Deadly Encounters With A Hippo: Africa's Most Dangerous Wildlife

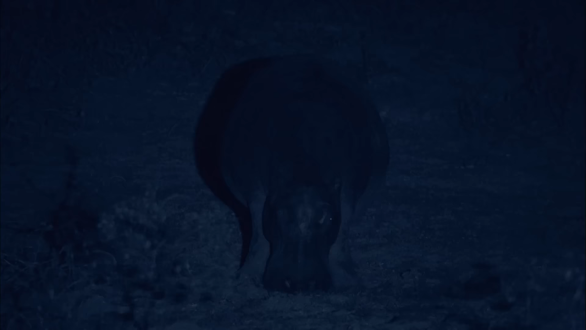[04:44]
They have little to fear. They're more dangerous than most of the predators that trawl this bush.
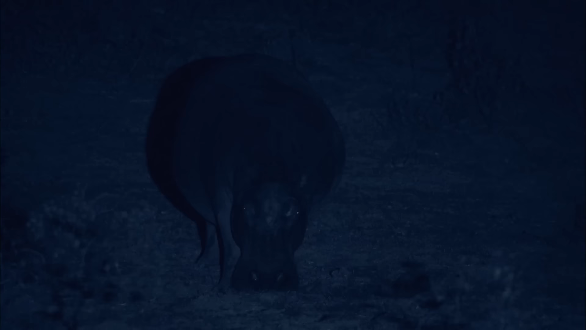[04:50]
Most. But not all.
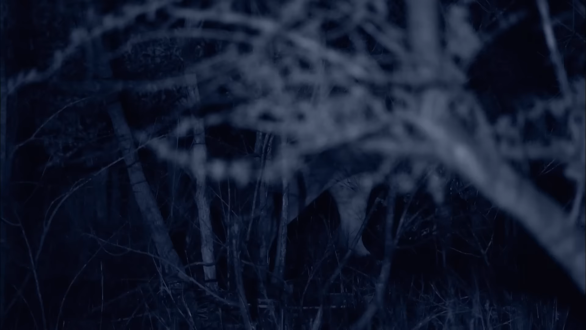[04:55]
This troop of killers will risk everything to feast on these mountains of meat.
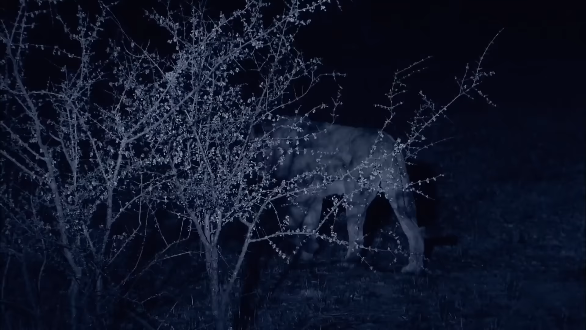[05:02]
one of Africa's most powerful terrestrial predators.
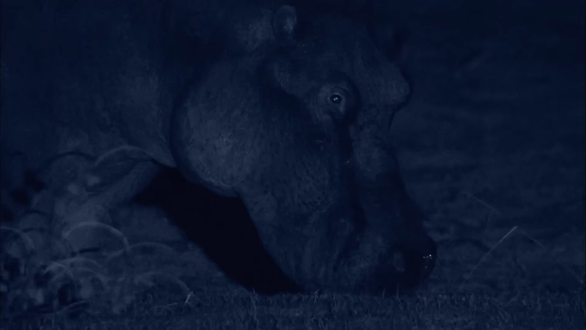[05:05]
When they team up to hunt en masse, they are formidable.
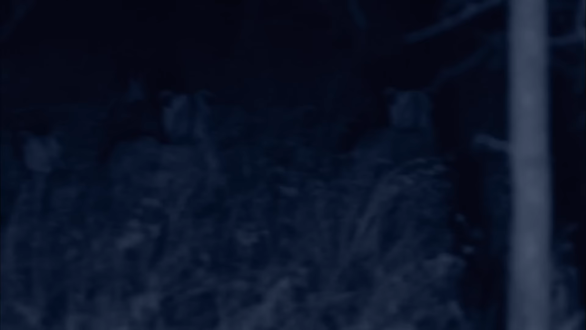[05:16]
A pride of 16 has this bull surrounded.
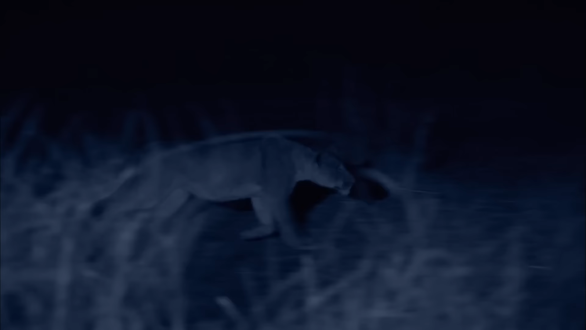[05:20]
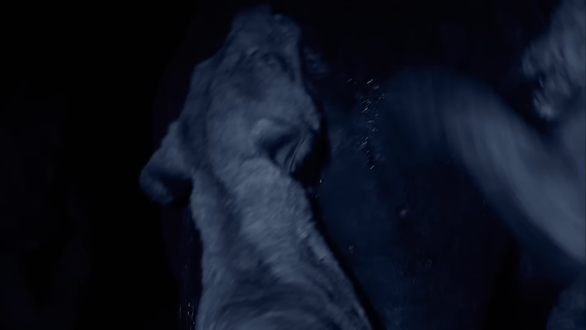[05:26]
They mob him with jaws and claws.
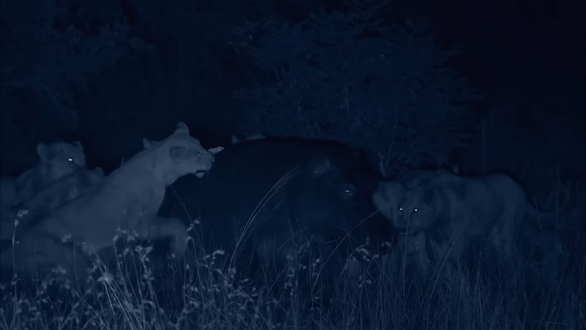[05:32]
The hippo can crush a skull with a bite.
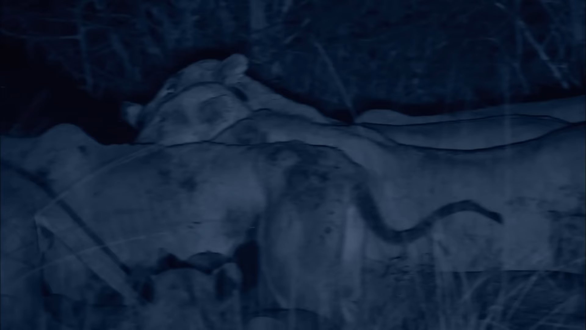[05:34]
He's as likely to kill a lion as the lions are to kill him.
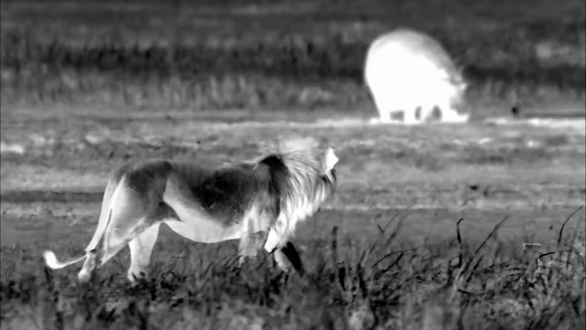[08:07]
A male's power could have sealed the hippo's fate, but their help is never guaranteed.